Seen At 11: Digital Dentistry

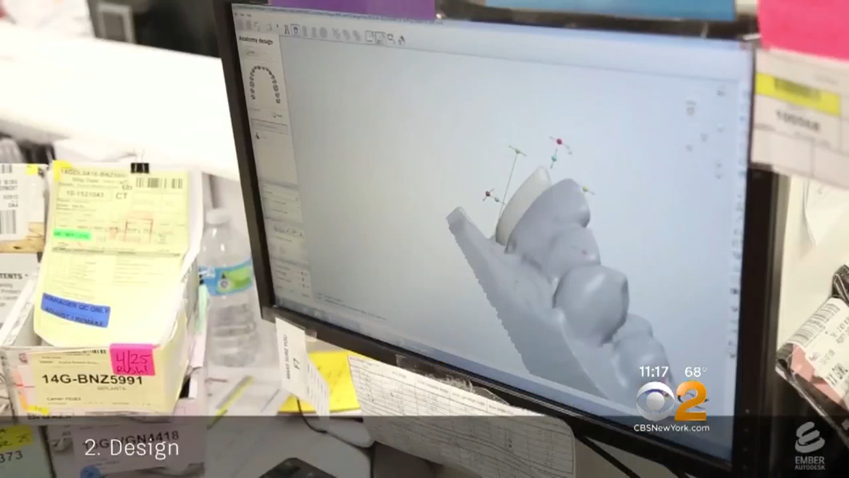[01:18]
THE ROTATING MACHINE ALLOWS DENTISTS TO NOT ONLY EXAMINE THE PATIENT'S TEETH THREE-D IT'S A LITTLE BIT.